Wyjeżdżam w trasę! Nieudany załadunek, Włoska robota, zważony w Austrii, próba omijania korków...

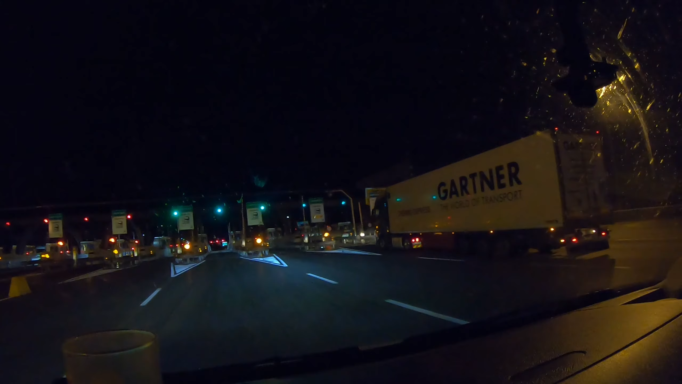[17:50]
Pokićkałem mi się z jazdy i przejeżdżam przez Wenecję,
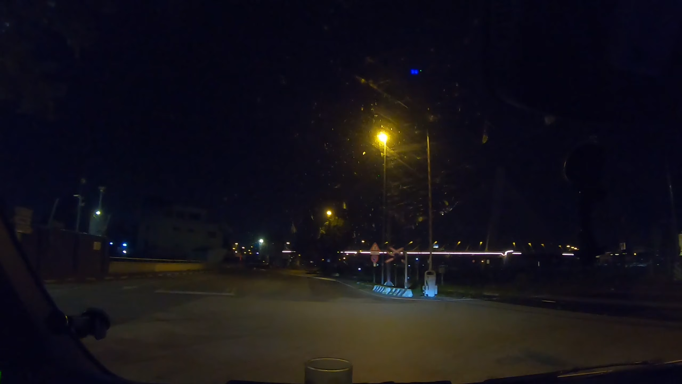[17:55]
przez miasto Znaczy w zasadzie to takimi chyba obrzeżami Znaczy obrzeżami, no może nawet nie obrzeżami No kawałek przez Wenecję muszę po prostu przejechać I po prostu to jest tak rozdolone miasto Nie mam pytań Zresztą jak większość włoskich miast Jest grubo, naprawdę To jakiś porcik taki mały,
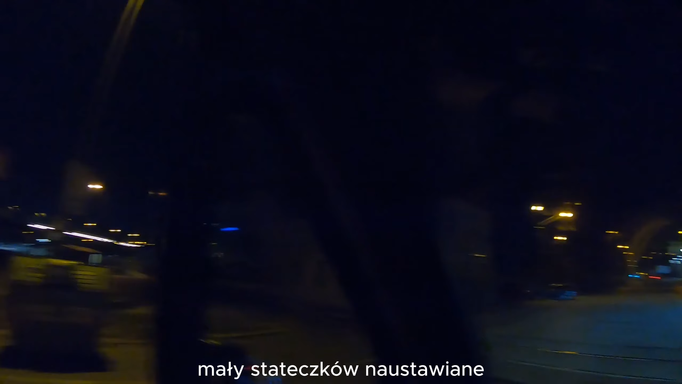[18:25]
z dateczków na ustawiany No powiem Wam szczerze, że jakość dróg we Włoszech,
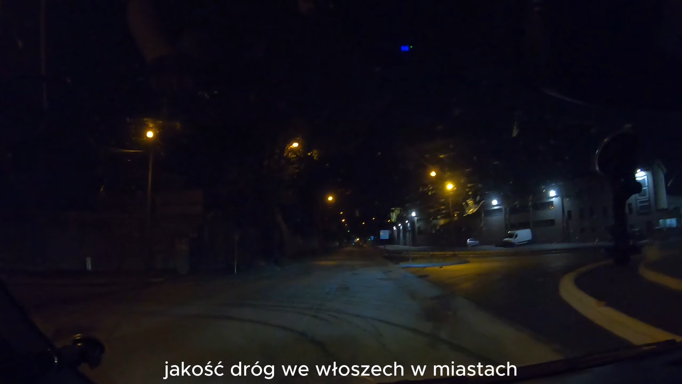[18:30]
w miastach To jest po prostu jakieś nieporozumienie,
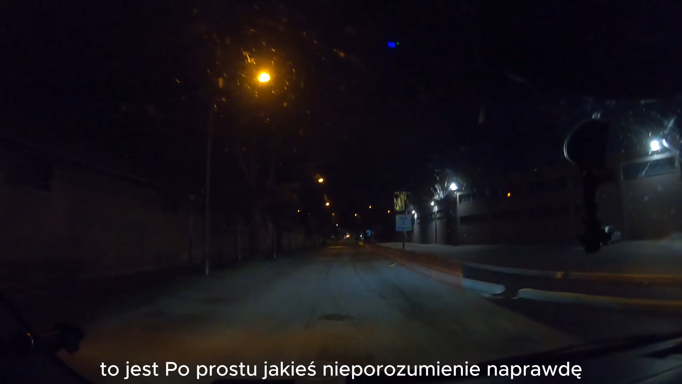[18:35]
naprawdę Nie wiem,
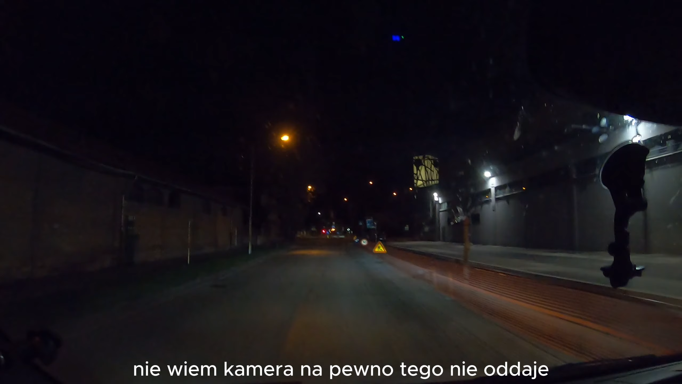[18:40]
kamera na pewno tego nie oddaje Ale po prostu tu jest dziura na dziurze Dziurą przykryta Jest rzeźnia, naprawdę jest rzeźnia
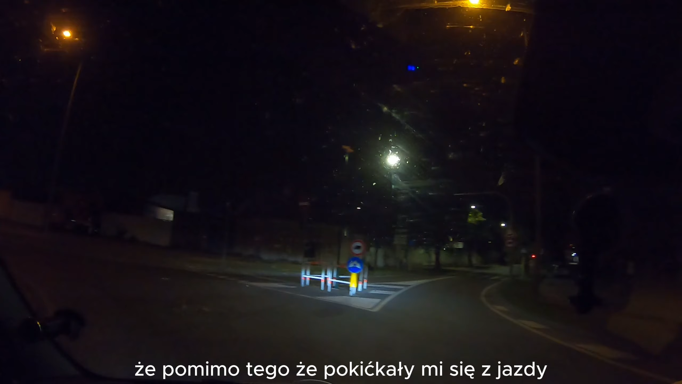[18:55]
Ale powiem Wam, że pomimo tego, że pokićkały mi się z jazdy To czas do jazdu do następnego punktu skrócił mi się o 4 minuty Więc nawet chyba to nie był jakiś tam zły rus z mojej strony I mamy godzinę 2.40
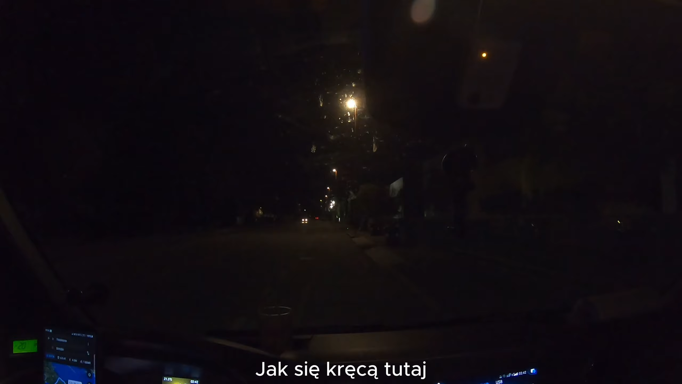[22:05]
Jak się kręcą tutaj lumpy Jeżdżą w te i nazad Zawracają I zaraz tu podjedzie przede mnie Stanie pewnie Szukają Nie powiem czego do czego